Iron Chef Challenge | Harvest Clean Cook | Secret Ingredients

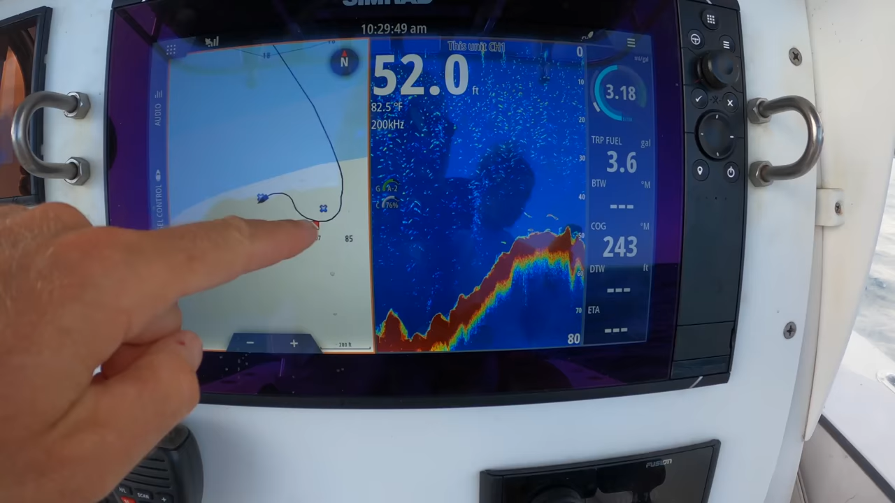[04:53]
On screen: depth 52.0 ft, water 82.5°F
And I'm kind of just driving around these numbers, seeing if there's going to be any ball of life.
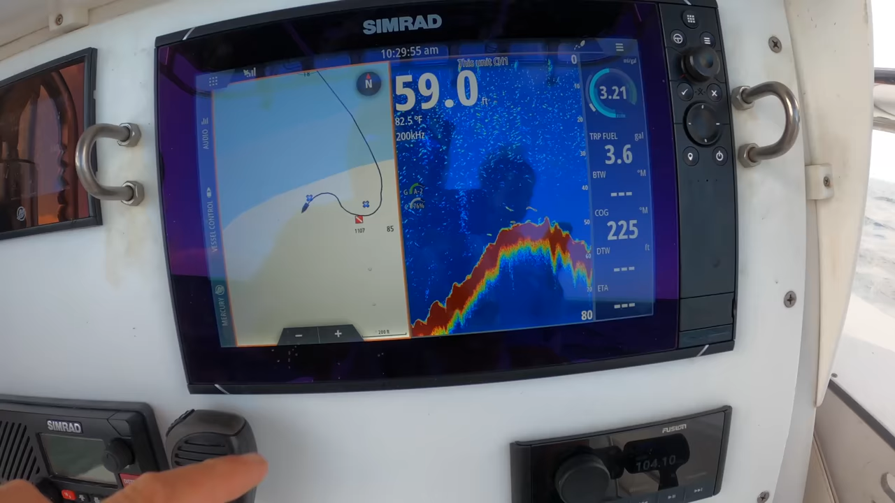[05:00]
On screen: depth 59.0 ft, water 82.5°F
see it just kind of rolls off down to about 40 to 80.
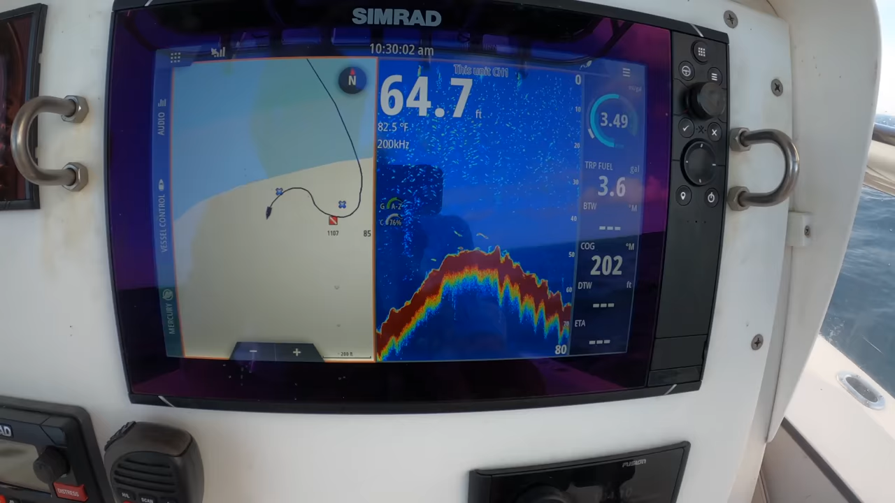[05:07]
On screen: depth 64.7 ft, water 82.5°F
And what I'm looking for is something like those little marks, but I want a bigger chunk of them.
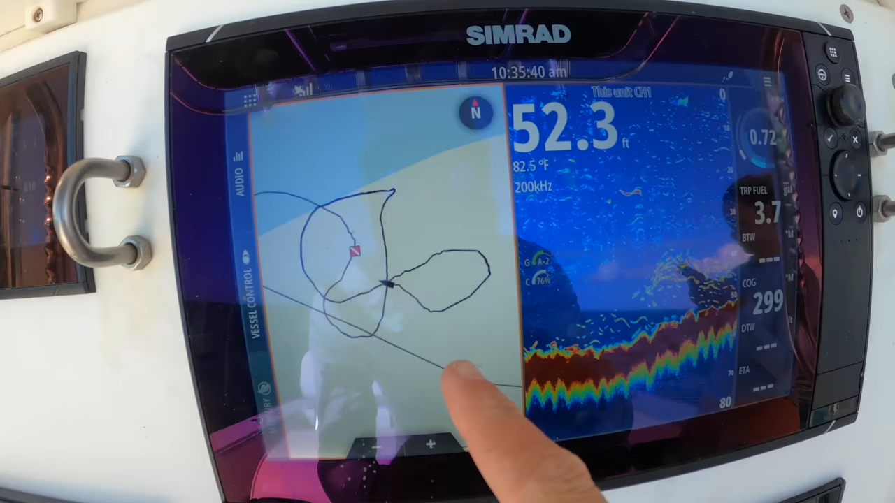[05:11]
On screen: depth 52.3 ft, water 82.5°F
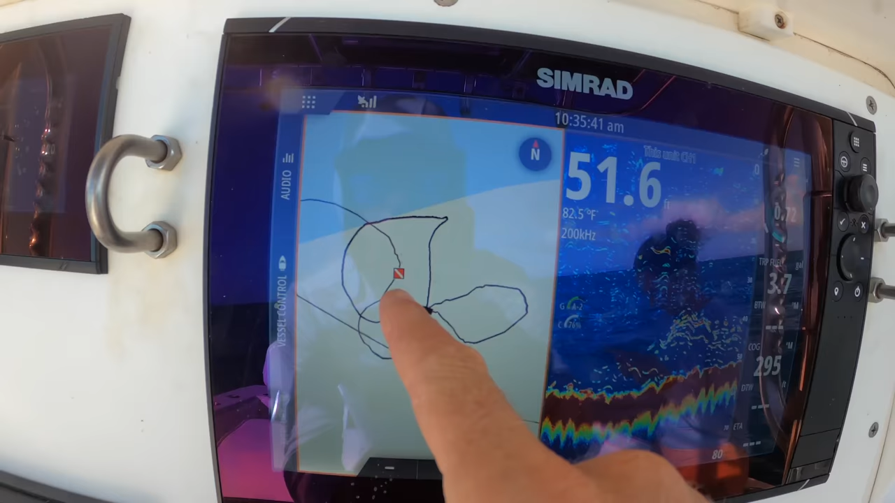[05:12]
On screen: water 82.5°F
So that's the little ball I marked. You can see anchor's still setting. We're about to swing.
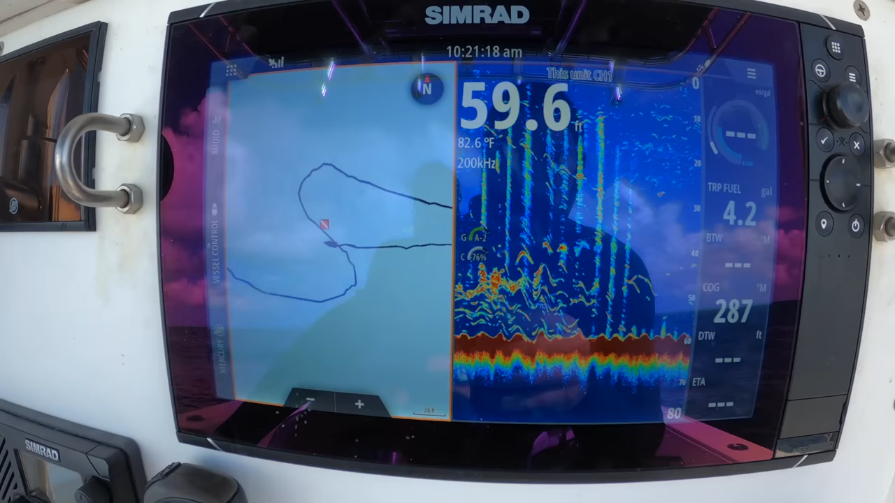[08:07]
On screen: depth 59.6 ft, water 82.6°F
Got some life on the bottom, so fingers crossed, I need a grouper.